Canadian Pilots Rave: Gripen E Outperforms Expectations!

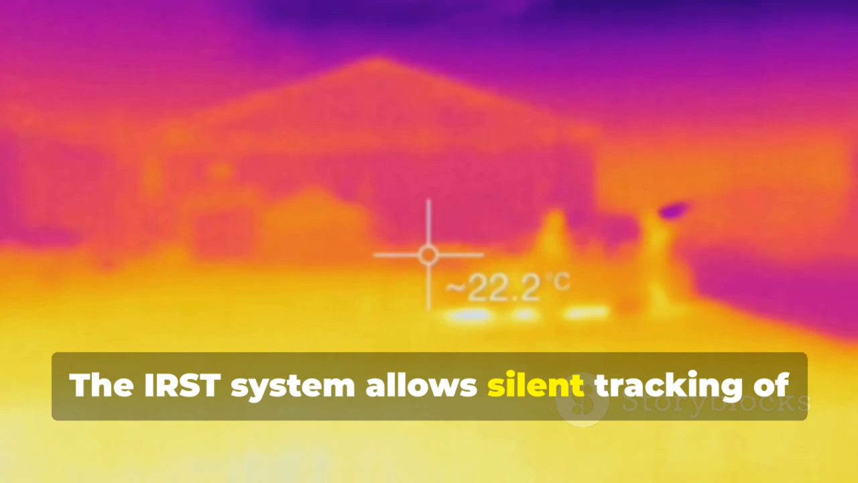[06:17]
On screen: spot 22.2°C
The IRST system allows silent tracking of enemy aircraft by heat signature.